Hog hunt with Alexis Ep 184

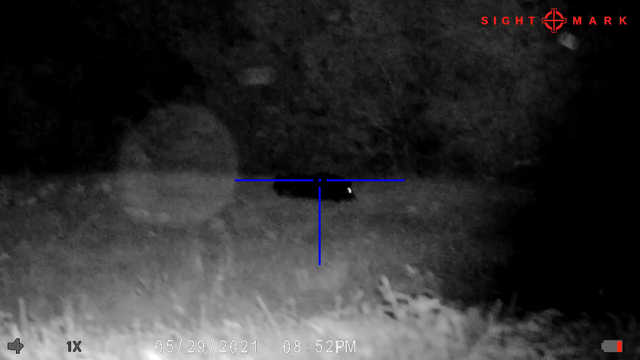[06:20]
Completely my fault, but at this point, the Wraith night vision scope dies on me. I don't know what that is. I don't know if we can even see it. Oh.
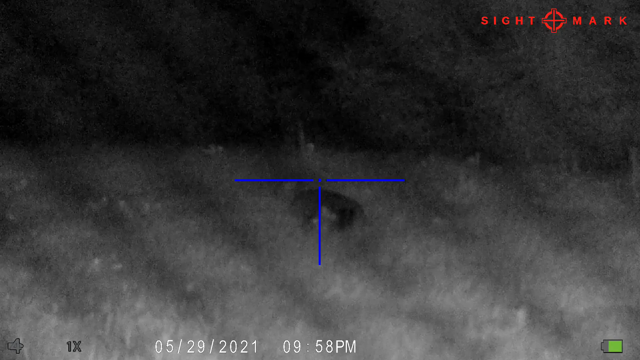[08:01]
This is the sow that I'm about to take.
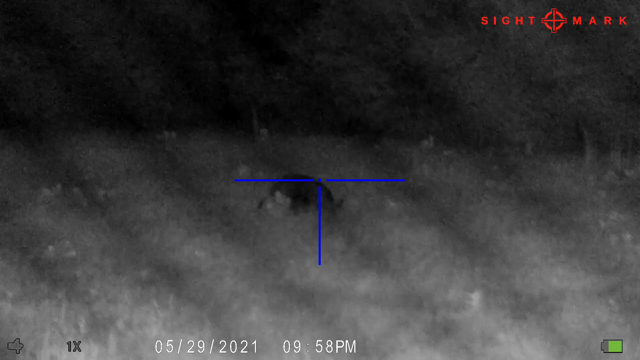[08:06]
Unfortunately, the smaller AA batteries lost contact in the Wraith night scope and the recording data was corrupted.
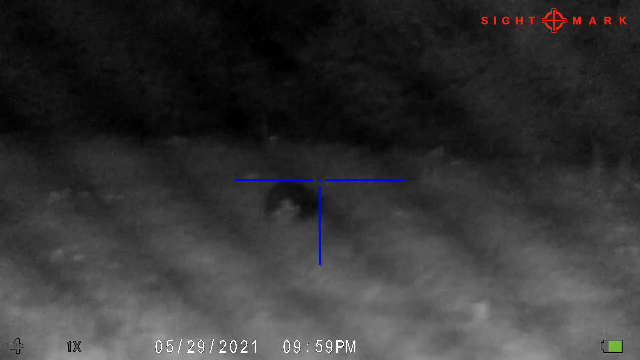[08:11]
Sorry about that. Believe me, I was not happy.
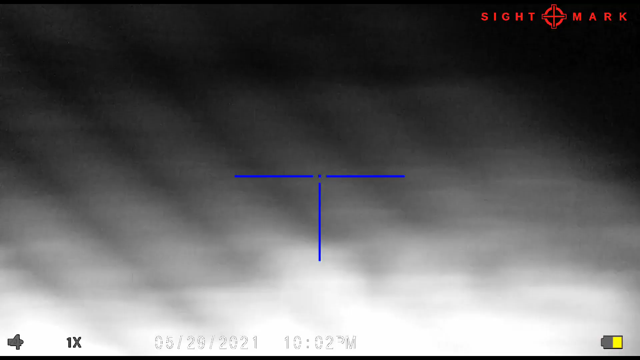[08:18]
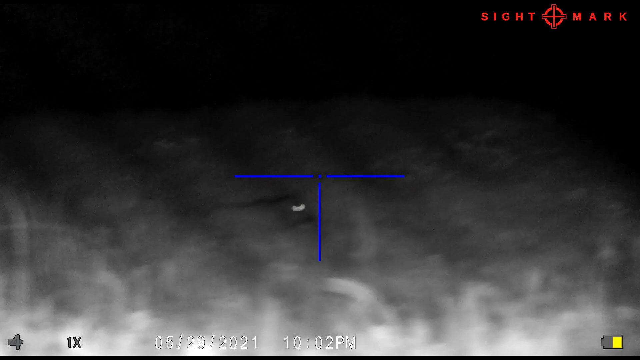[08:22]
This is after the shot. And I'm just scanning the field to make sure there's nothing big out there with tusk before I approach the sow.
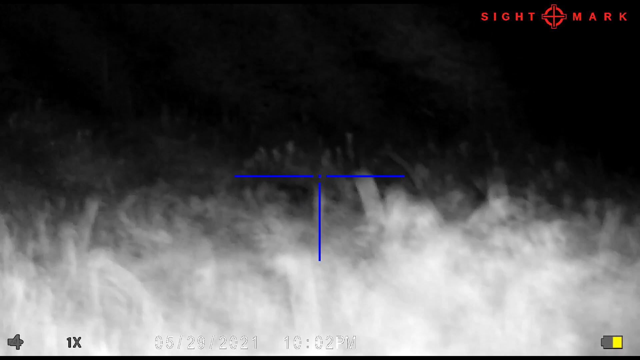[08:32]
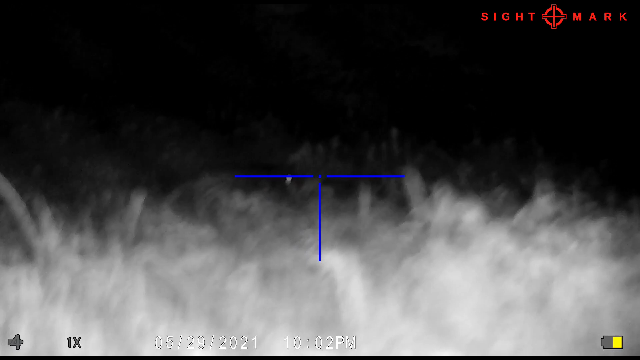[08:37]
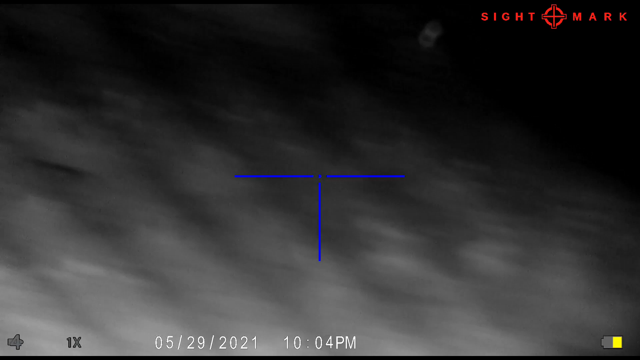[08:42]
That's her laying in the grass.
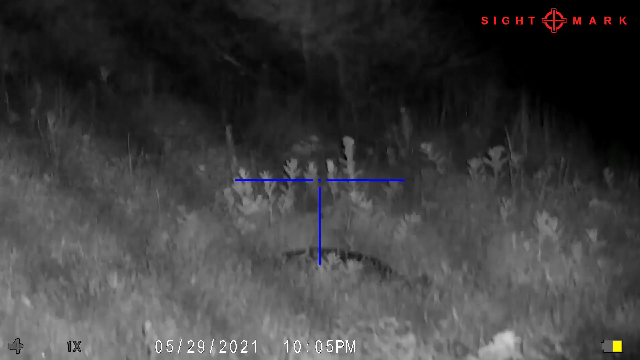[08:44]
So Alexis and I slowly start approaching the area.
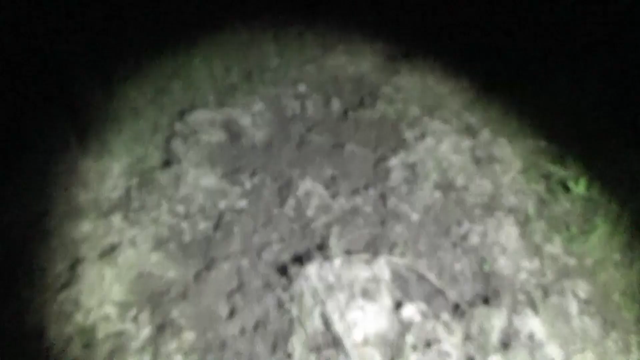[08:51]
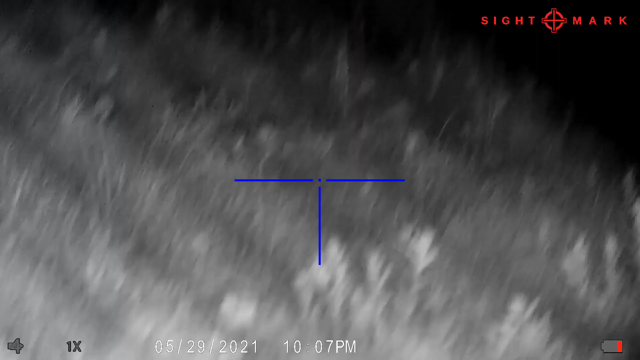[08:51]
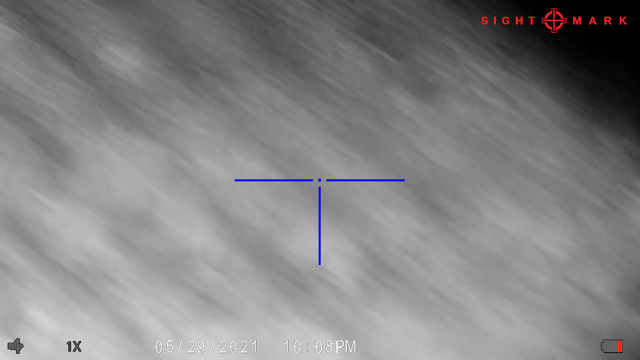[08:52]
All right, we're stumbling through all the hog rooting down here.